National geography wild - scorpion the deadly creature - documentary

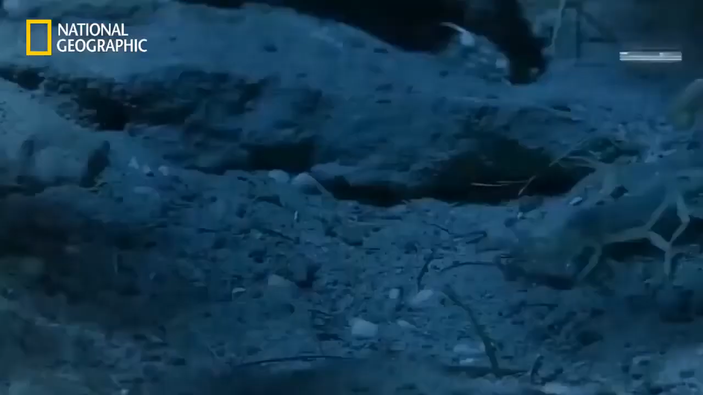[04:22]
It's the largest scorpion in North America.
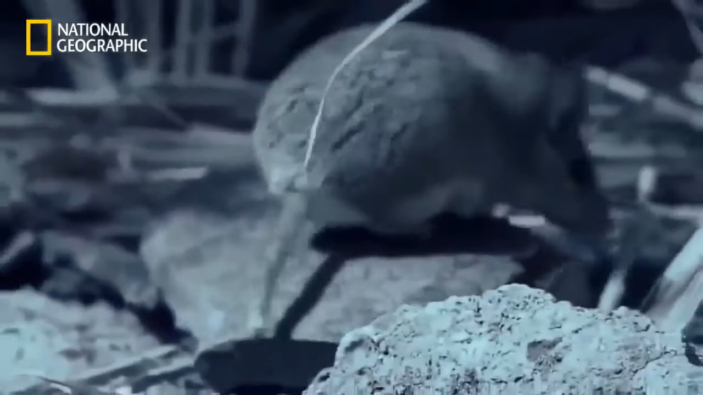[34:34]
Enthusiasm unabated, the spiny mouse comes back for a second look. A strong defensive posture and an increasingly agitated hiss drive the point home.
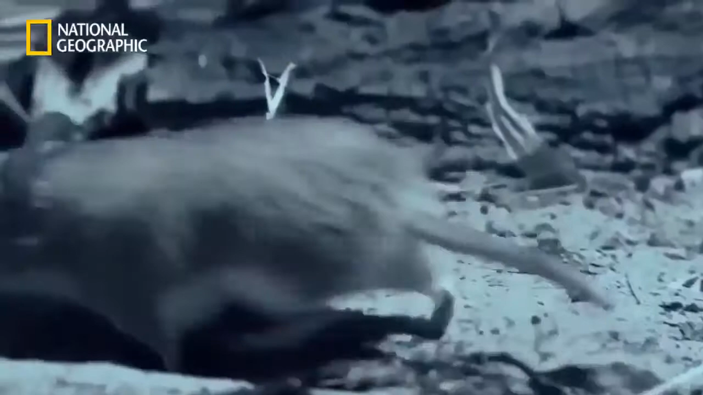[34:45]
Hissers are easily irritated and quick to defend their personal space.
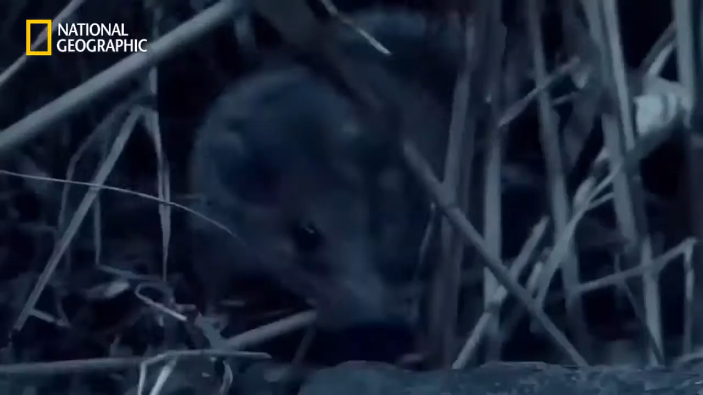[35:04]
No time for self-pity when the stomach is empty. The diet of this mouse varies according to where it lives,
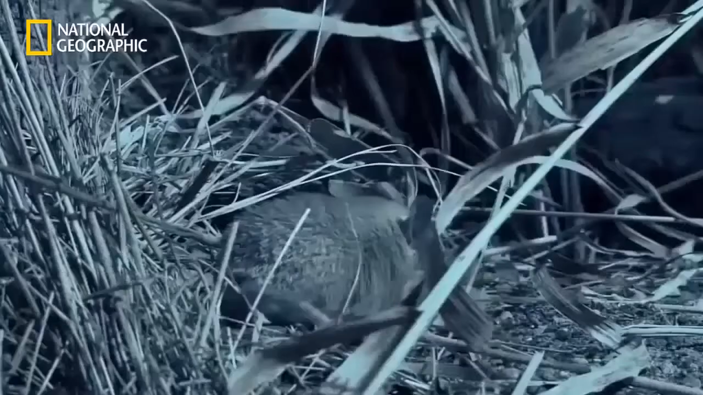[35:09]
but in this bare-bones desert environment anything edible will suffice.